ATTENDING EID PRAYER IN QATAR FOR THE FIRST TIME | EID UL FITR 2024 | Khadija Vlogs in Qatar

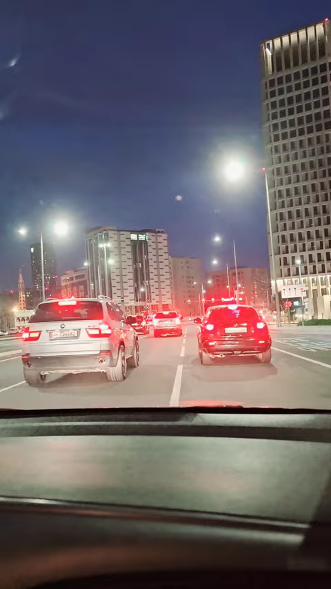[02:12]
Kaya nakapatayo yung pag-video ko kasi sabi ko short video lang dapat to. But ayan. Tagalan na natin para makita ninyo yung Qatar at this time. Lalo na pag-in. Ang daming naglalakad sa daan, guys. Ayan, dumadala silang prayer mat.